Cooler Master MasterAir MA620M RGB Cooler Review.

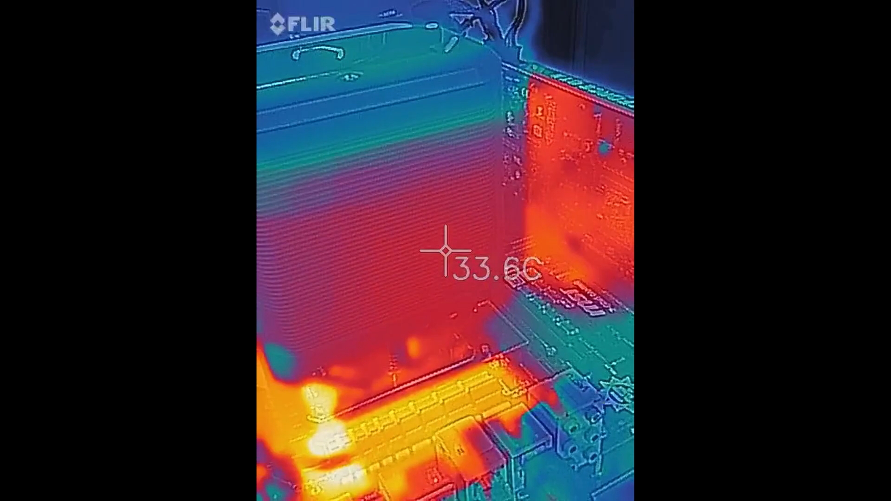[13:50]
On screen: spot 33.6°C
where the warmer air is coming out and then we come around here to the intake side you can see it's a little cooler
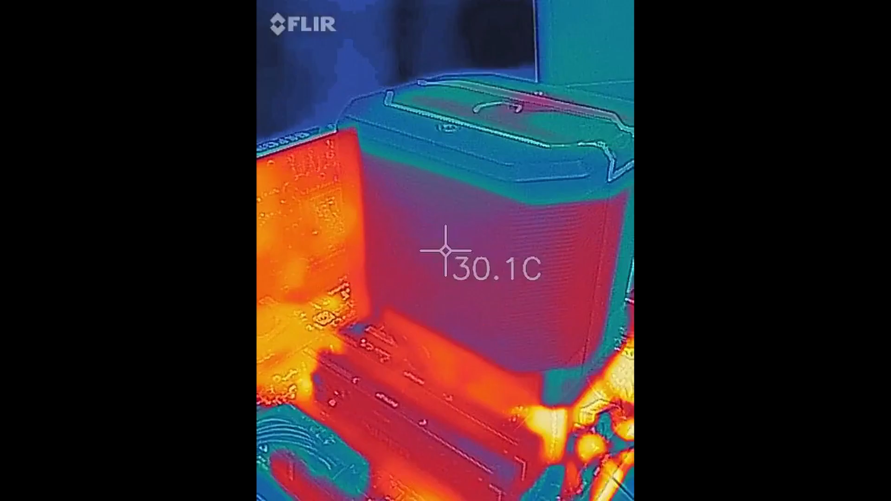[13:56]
On screen: spot 30.1°C
and down there is where the heat pipes come up out of the base plate
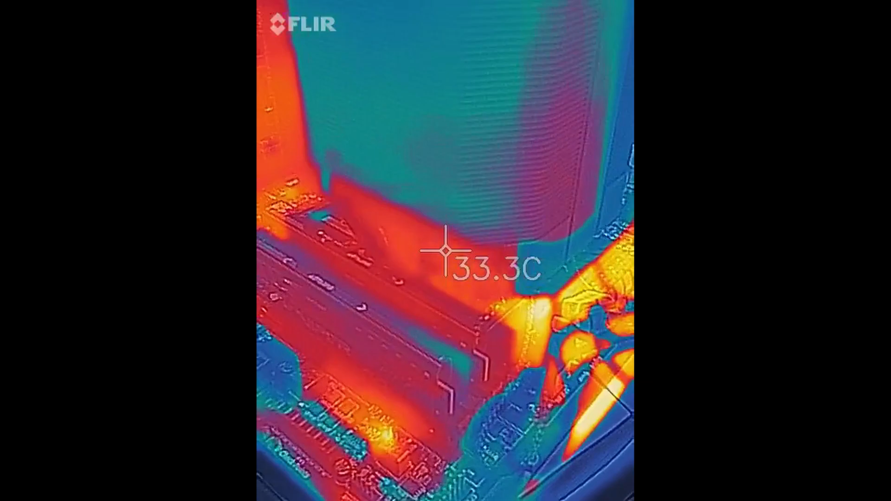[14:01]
On screen: spot 33.3°C
and down here it gets really warm around the vrm
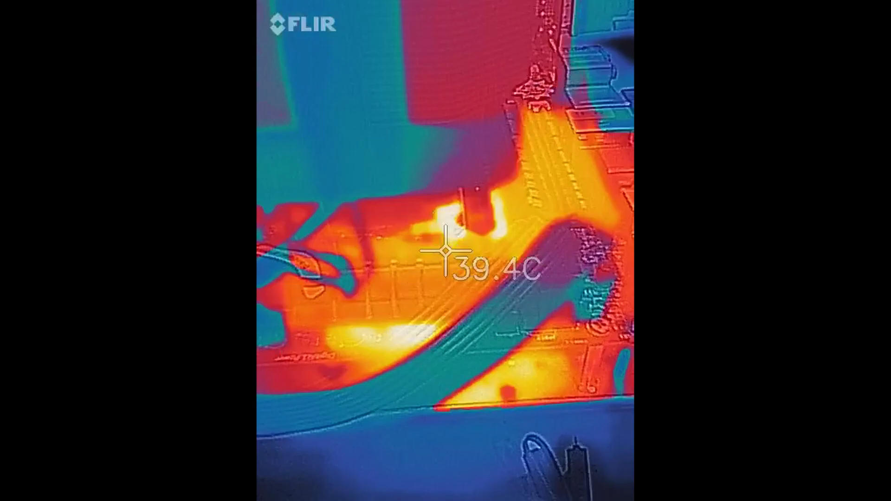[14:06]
On screen: spot 39.4°C
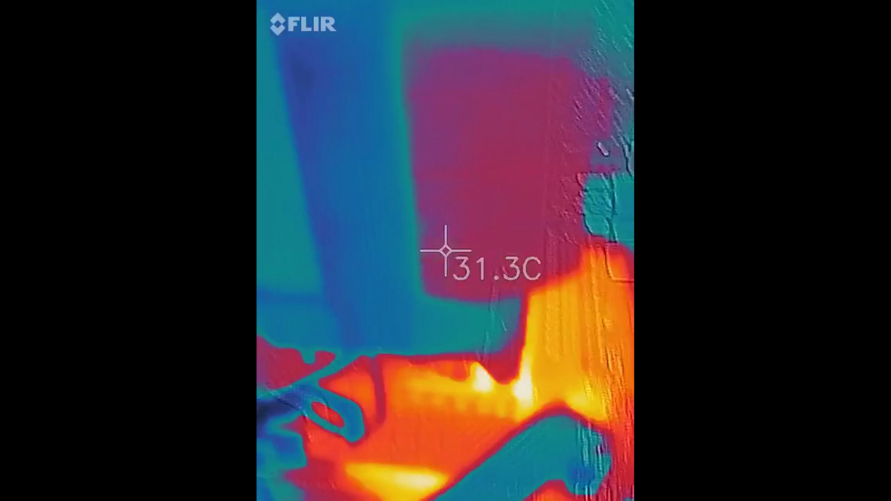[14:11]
On screen: spot 31.3°C
and then on the side is the little plastic cover for the fan but you can see on the right the fence stack's a little warmer than on the left